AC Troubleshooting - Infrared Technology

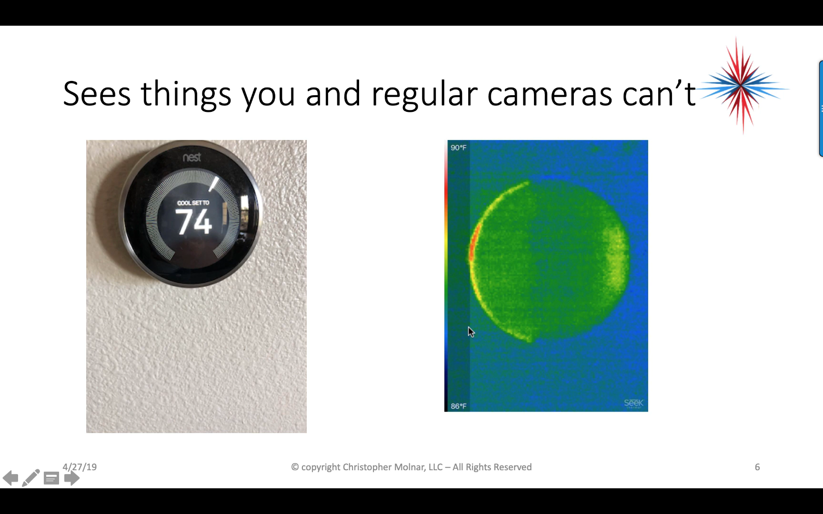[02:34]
On screen: scale top 90°F, scale bottom 86°F
Okay, and then as you go up on the color scale, it goes into reds and whites. Okay, and the color scale is here on the left of the picture. Another example is a disconnect. Okay, disconnect hanging on the outside of the house. Okay, now the interesting part about this picture is this up here isn't a problem. This is actually my cell phone laying on top here. So, you can actually see the heat that a cell phone is putting off compared with the rest of it. Now, when we're looking at disconnects, there's a couple very important things to realize.
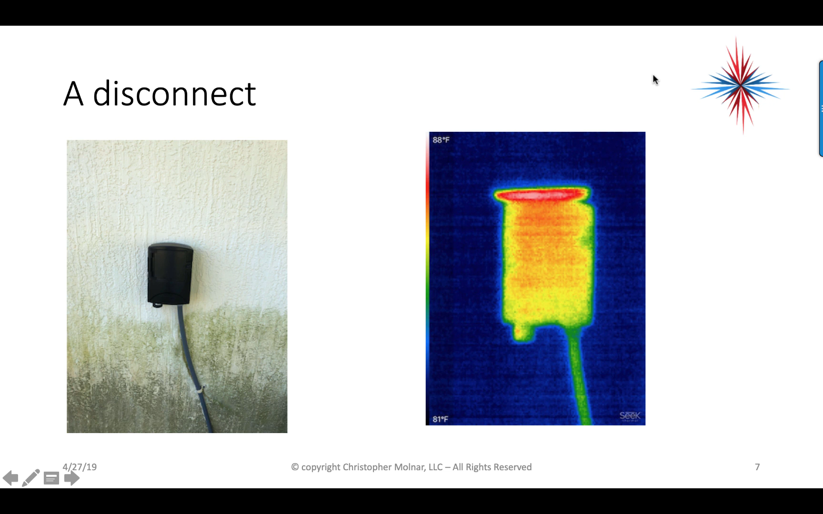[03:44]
On screen: scale top 88°F, scale bottom 81°F
Okay, so it is generating a little bit of heat just because of what's inside of it. And again, ignore my cell phone sitting on top here because cell phones, believe it or not, generate quite a lot of heat. Okay, line sets and air conditioning systems, okay, are another thing that we can use this for. Okay, the first picture is the condenser and you can actually, I always start with a picture on a regular camera and then take my infrared pictures because that way I can see what the, I can get a good idea of what the infrared is looking at.
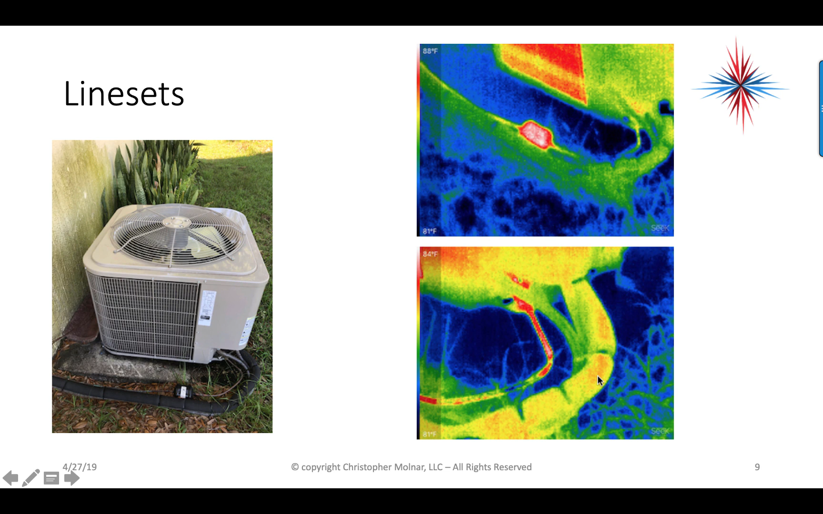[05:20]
Okay, that sticks up. So you can see that it's much colder than the surrounding area. Okay, because refrigerants at low pressures boils off and absorbs heat from its surrounding.
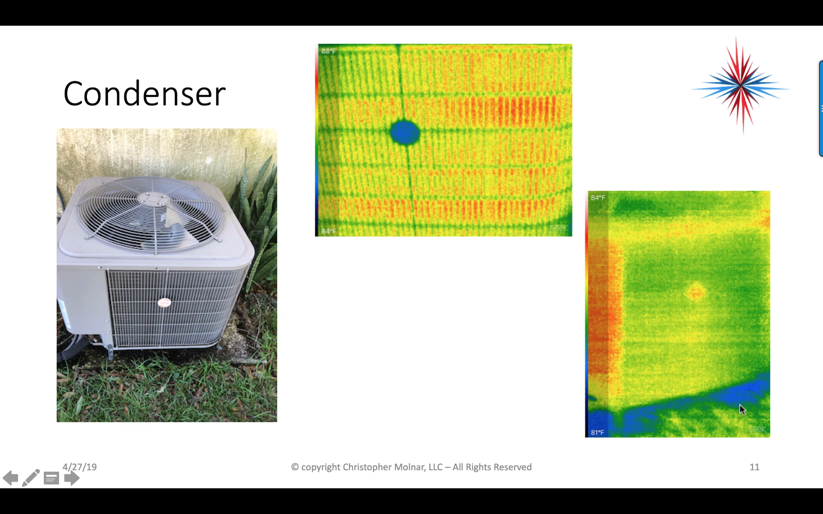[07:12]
Down here in this picture where it's not running, there's a concrete slab under this. This is pretty much cooler than the rest of the environment. Okay, again, we have a different angle of our condenser here. Okay, now from the side, I'm getting two coil size. You can actually see the heat signature, and this is running. So we're blowing heat out of the top of this system. And you can see the yellows over here in the center here.
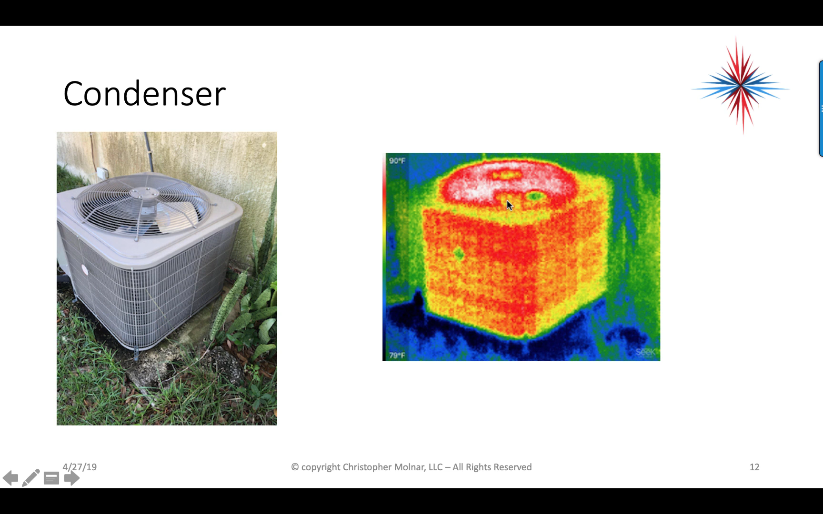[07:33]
On screen: scale top 90°F, scale bottom 79°F
This is the motor. Okay, can take a little bit of a closer look down through the running fan. I can now see the compressor, and I can actually see the reversing valve here. And you can almost see the path of the refrigerant through this reversing valve, which is sort of neat. Okay, it's another thing you can check. You can see if a reversing valve is leaking internally, because you would have hot refrigerant all the way through here.
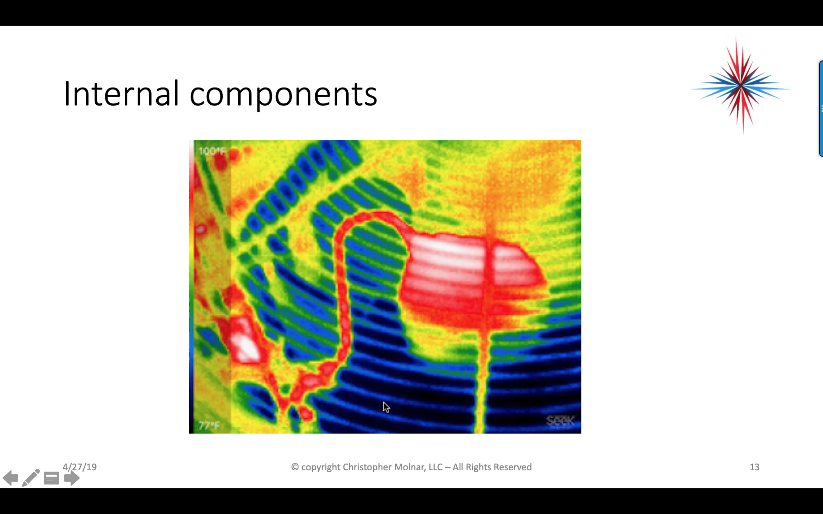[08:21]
On screen: scale top 100°F, scale bottom 77°F
And, again, if I had a leak here, any place in this system, I would be seeing where there should be reds. I would be seeing the dark blue and the blacks. By the way, the reason this is looking dark blue and black, again, I'm looking down into the condenser. And this bottom of this condenser is down on the ground. We can use it to check duct work, too, and air handlers. Okay, picture on the left is air handler with the cover on. Okay, picture on the right is my infrared with the system running. Okay, this is in a hot attic in Florida. But I'm a little concerned about this blue right here,
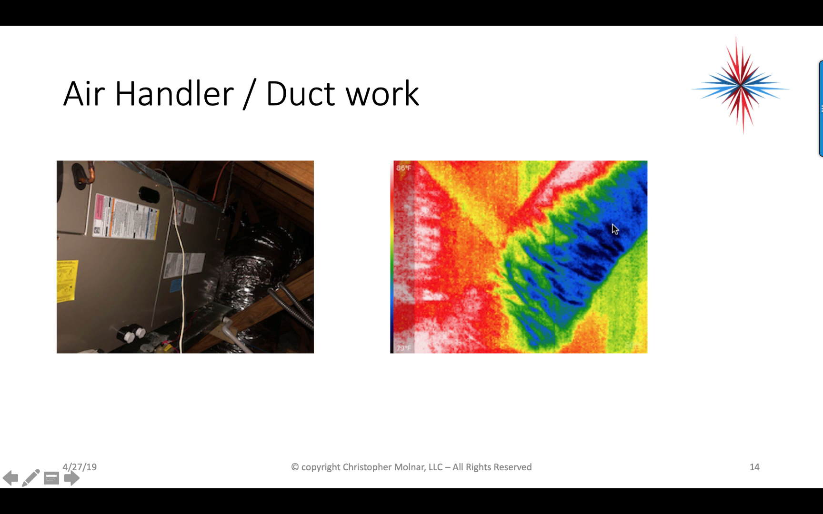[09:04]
because that tells me that this duct may have an insulation problem on the bottom. And I'm losing cooling. I'm losing some BTUs through the bottom of this flex duct. Okay, and this is a very tight attic. So, I'm not able to get a very back view on this. Okay, another situation of duct work. Okay, we have our duct work running all over here. I have a lot of blue. This is in Panama City after a hurricane. Okay, why am I looking at this? Because in this case, I was doing an insurance claim. And the customer was saying, well, this one room is getting, is not, ever since the hurricane,
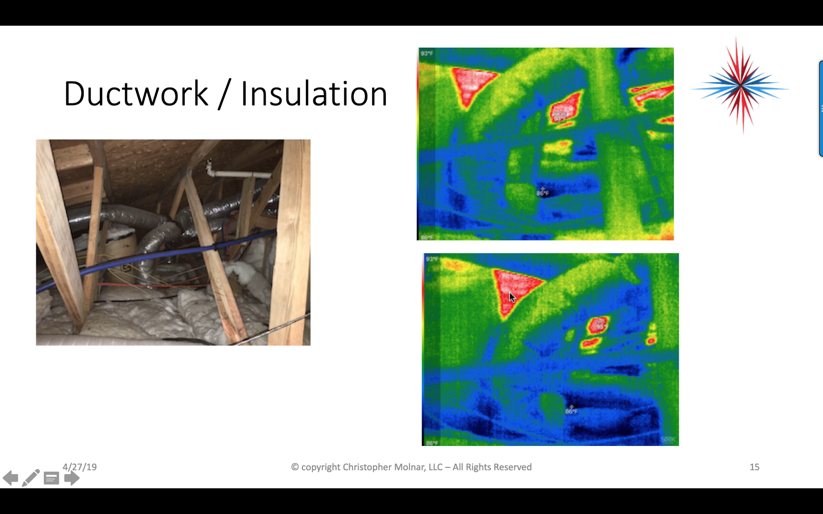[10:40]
You can see the heat on the roof in the reds and whites. Okay, and that's missing ceiling, missing tiles on the roof, actually. Line set insulation is great to check with infrared. Okay, here's my line set running across the attic. Okay, air handlers back to the left. Goes down the wall to the right. Well, we want to make sure our suction line is fully insulated. Because any leakage in the suction line, insulation is going to allow moisture. And the last thing we want any place in a warm, humid environment is moisture.